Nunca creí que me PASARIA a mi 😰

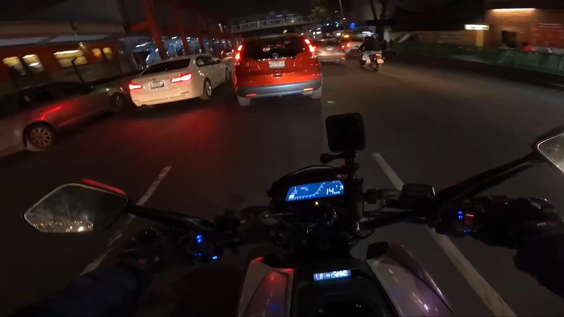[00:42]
Más que una experiencia de terror porque si lo podría contar como eso porque si me dejó un poquito de miedo y secuelas al estar en un semáforo Pero ahorita les voy a explicar,
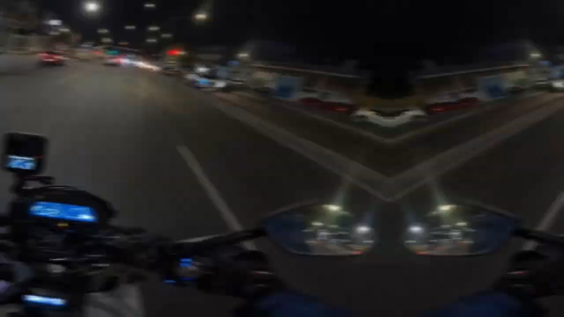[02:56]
voy a mostrar un poquito del contexto Del lugar Si se puede decir
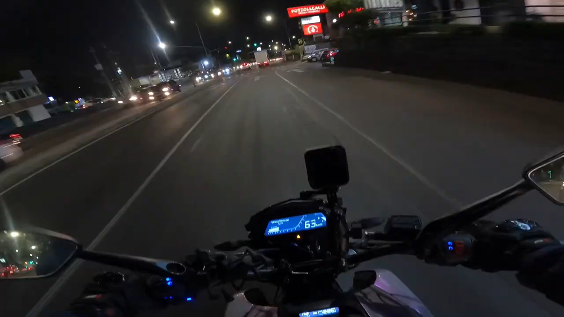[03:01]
Yo venía en el carril de extrema derecha Así, como ahorita Despacito Porque había llovido Y justo empecé En esta zona Empecé a sentir como que la moto Se desbalanceaba un poco Porque es una zona que está muy fea Vean, tiene muchos hoyos Entonces, ahí es cuando Uy, aquí está un hoyo Vean Decido cambiarme de carril Al extrema Me voy a parar tantito Cuando decido cambiarme de carril A extrema Bueno, al de en medio Así justamente me tocó Ay, se apagó la moto Entonces, ¿qué fue lo que pasó?
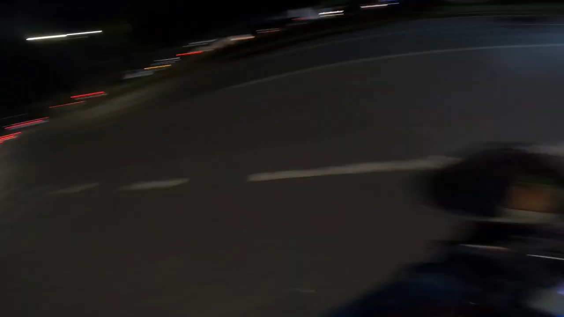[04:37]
Literalmente hice esto Pasó el auto Que yo pensé Que se había puesto ahí Y yo estaba Justamente a esta altura Pero de este lado Como donde está el camión
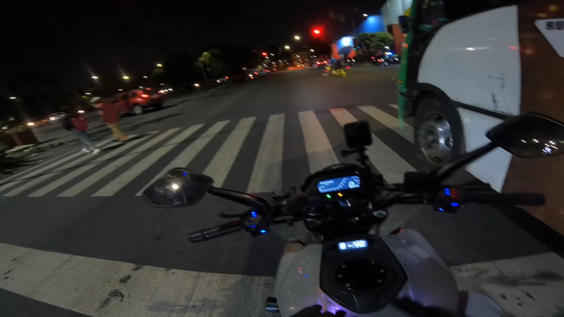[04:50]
Entonces, lo que yo siempre hago Cuando me pongo en este semáforo Es Volteo a ver Ese reloj Para ver cuánto tiempo falta Para que pase Pues Se pongan verdos Yo estoy aquí
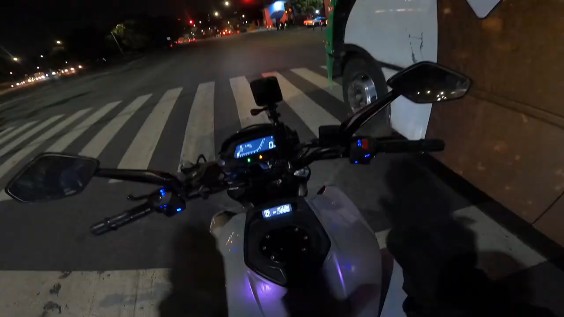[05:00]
Y de repente siento el golpe Eso fue lo que pasó Por el golpe del auto Que yo le di el paso La preferencia Porque yo creí Que estaba estacionado Y no Realmente no estaba estacionado Llega y me impacta por atrás Y yo terminé como por aquí Ya después llevé la moto para allá Y eso fue lo que pasó Y ¿Y ya?